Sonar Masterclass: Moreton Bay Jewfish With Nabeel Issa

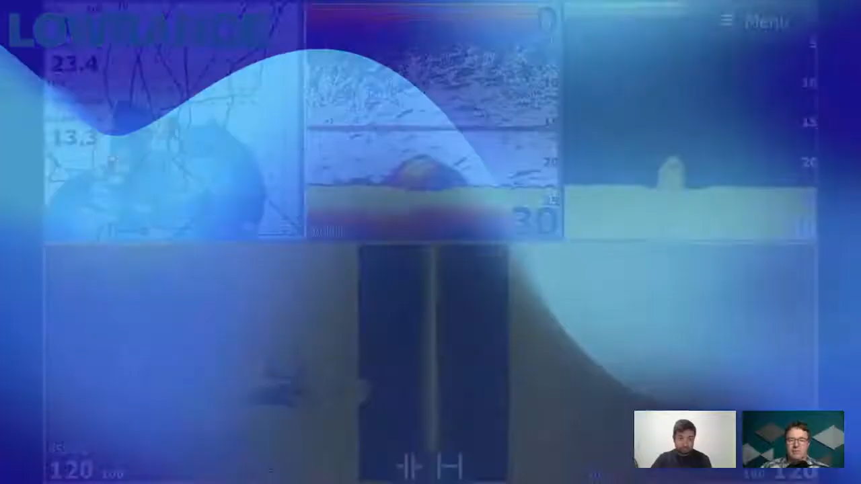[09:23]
bill and i'll just shoot us off the screen down to the bottom there what we'll bring up first is one of your structure images so tell us about what we're looking at here and help us decipher that screen a little bit okay so this would be my typical um screen setup when i'm sounding for jew and morton bay so i've got on the top my gps on the left um middle i've got my sonar so the traditional sonar and on the top right i've got my down scan so down scan
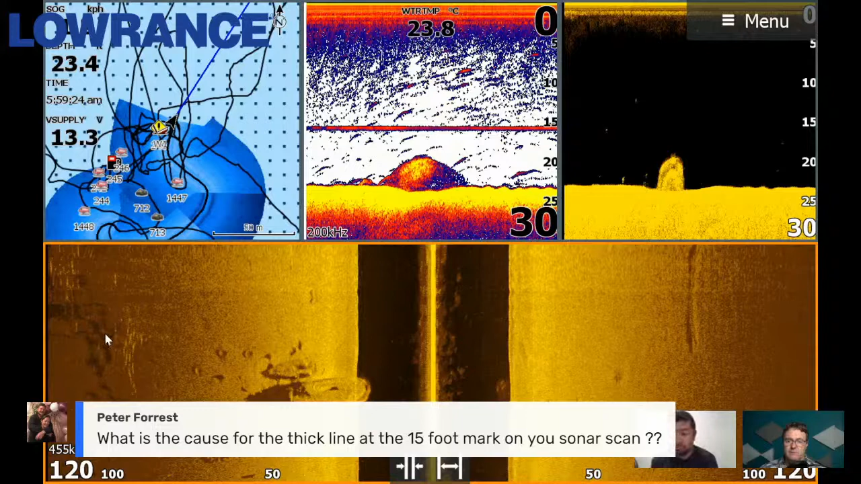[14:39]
On screen: water 23.8°C
up from peter forest i think so relevant to this particular screenshot he's asking what the cause is of the thick line at the 15 foot mark on your sonar good question because i don't have the answer to that one um i don't know actually it's sort of intermittent on my on my new boat so i'm not actually sure what it is i think it's the transducers hitting the leg of the motor and it's projecting or something so i think it's more to do with the location because it always seems to be at that same same line under the boat so uh nothing of interest just my transducer install i would say an artifact of the setup you've only had
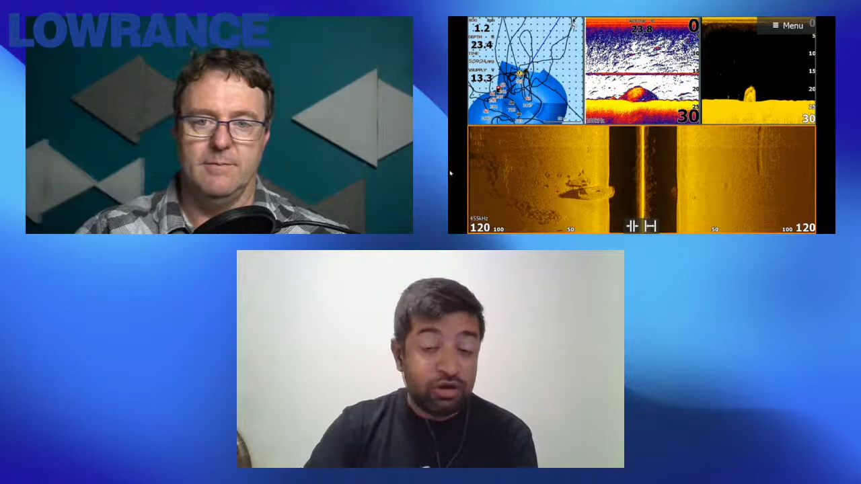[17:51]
with is the um the the range of your side scan so that i think is quite important that one i wouldn't leave on auto um you would leave that uh you'd adjust
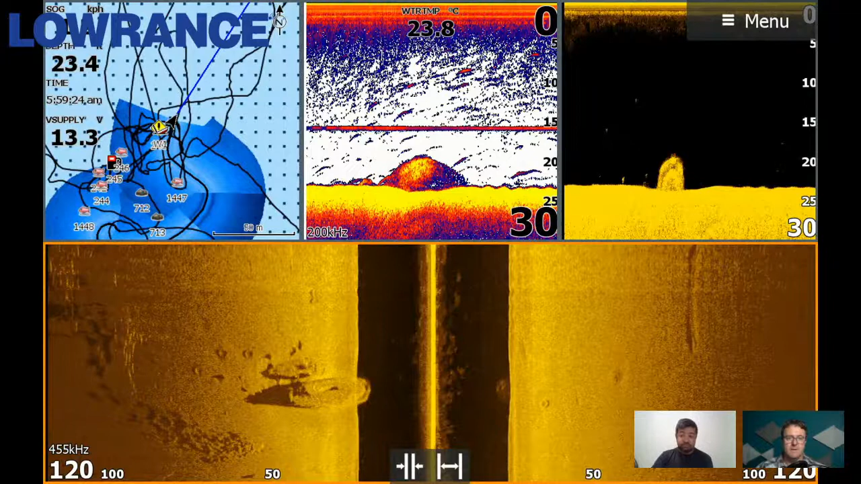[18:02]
On screen: water 23.8°C
that as you go so that's something that takes a bit of experience i guess um but i guess as a general rule what you could allow is i have heard people say three times the depth you're in as you're scanning with which will give
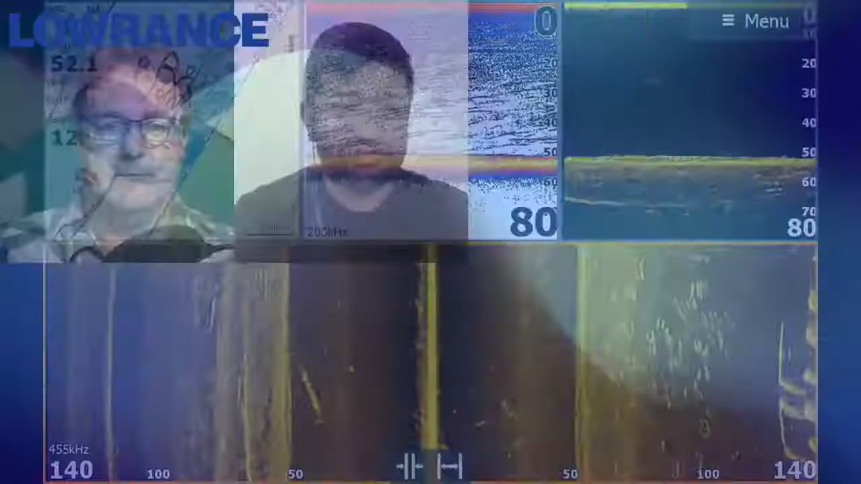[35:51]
great they're probably most of mine are the same color it's that it is that yellow one um but you know i used to use a blue one for a couple of years as well um i just find those better it just gives me a bit more helps see the fish and the shadows quite clearly because sometimes you'll find the colors like i think red for example it makes it quite hard to see the actual
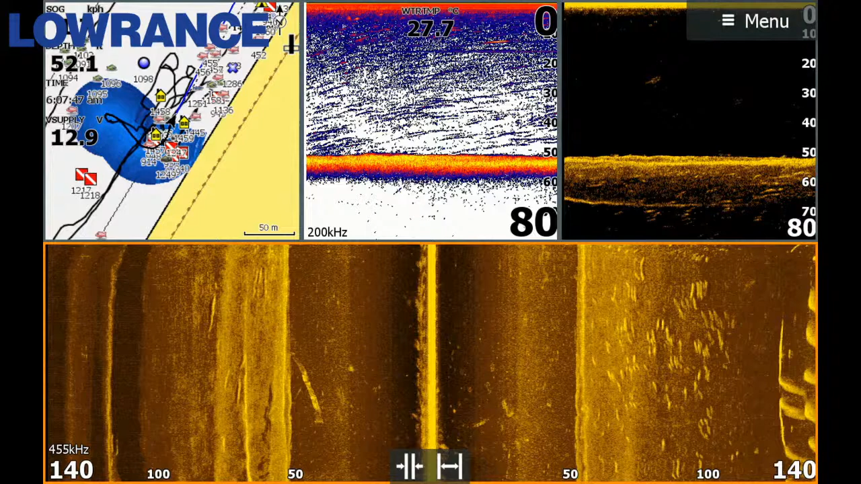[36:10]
shadow because it's quite a darker color um so there's definitely you know colors that aren't great but also you know some colors might show the bright
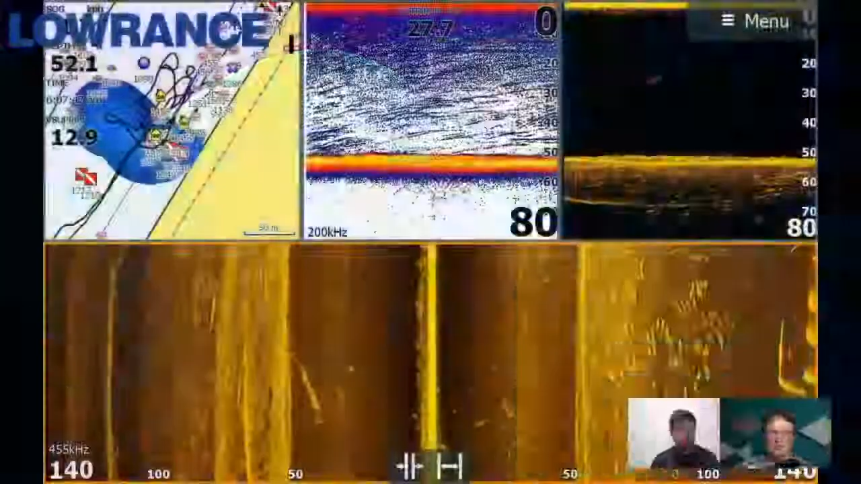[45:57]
all right mate let's zap back over to our screenshots and see what else you've got for us i love this one right okay so what's going on did you catch a fish that day uh if it's the day i recall i think we caught around 10. it was pretty good well yeah yeah so all right so we're in 25 ish feet of water which is say eight meters deep um and we've got fish on the left and we've got fish on the right so
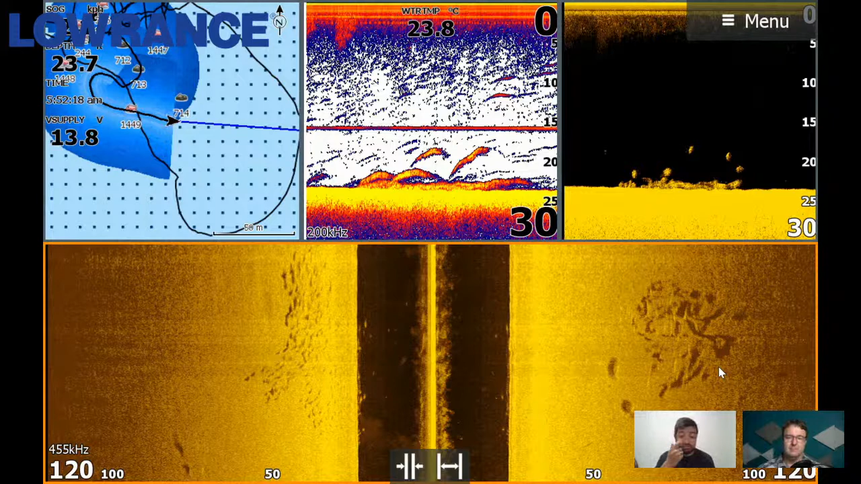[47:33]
On screen: water 23.8°C
go you know unharmed so um that's the school of jew on the left it's probably not the best shot of the fish themselves but i guess a good example of understanding the shadows um and to sort of know the difference between the two or different types of fish you'll encounter in moreton bay um let's jump to the next screenshot mate while we're on
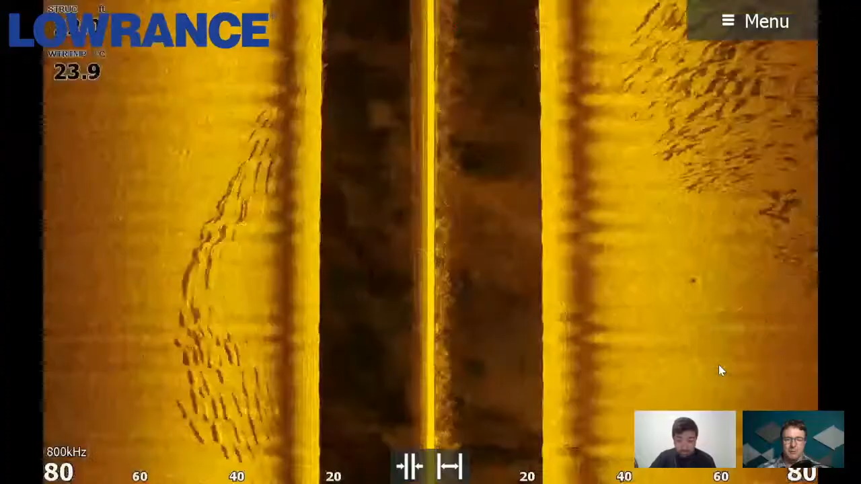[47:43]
the roll
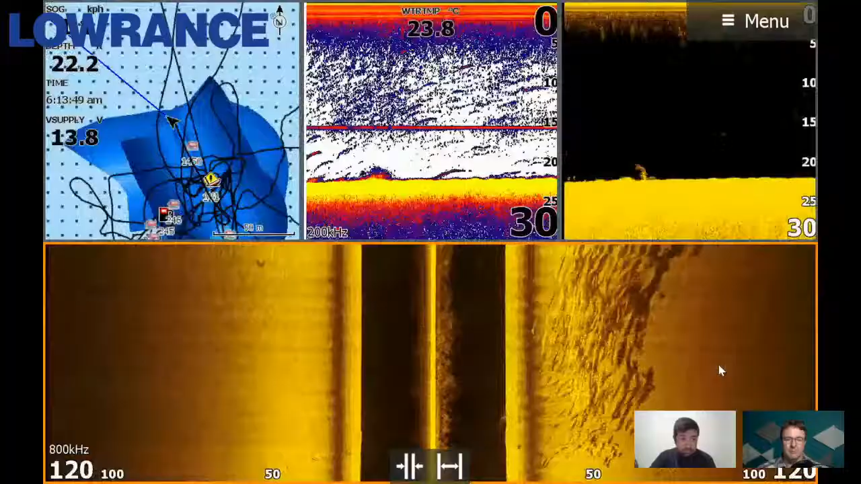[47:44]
On screen: water 23.8°C
whoops i've gone past there we go all right okay so this is them again um and the shadows here look all sorts of shaped right so you got at the start of that screenshot they look quite small and narrow they get bigger and bigger and wider and they get further away um so we've got a lot of jew here so the first thing i can that that helped me tell is that these shadows because they're long they're sort of up and down long there's no width to them it's not running they're not round like a